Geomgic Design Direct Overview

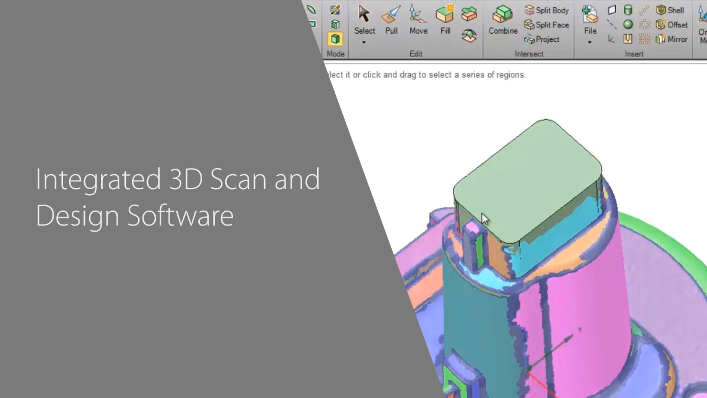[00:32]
you can 3D scan objects using any scanner and incorporate the physical world around you into your design process.
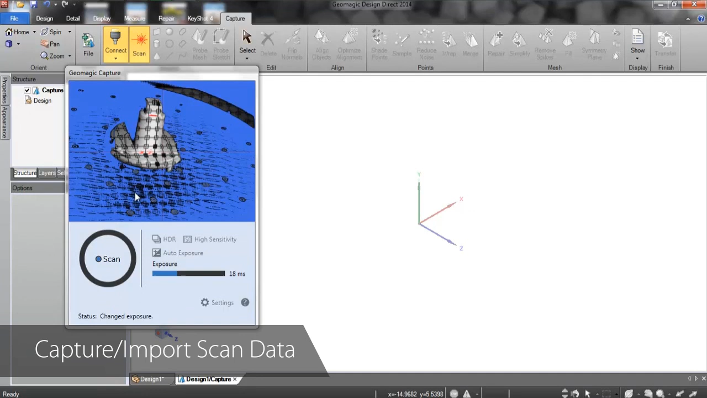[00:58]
Design Direct supports dozens of file formats, so it works with virtually every 3D scanner.
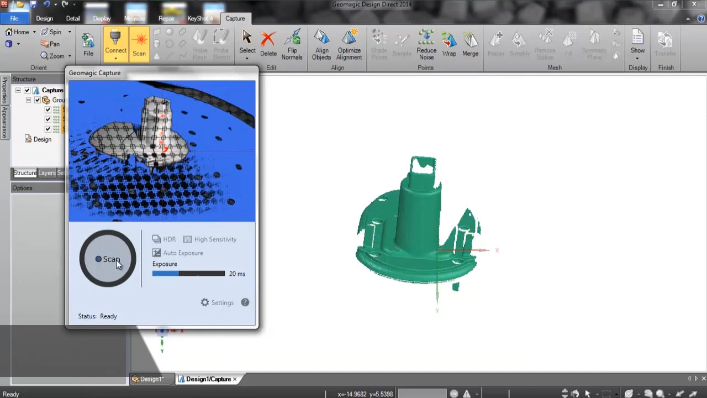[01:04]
All of the mesh cleanup tools you'd expect from Geomagic are built into the Capture tab.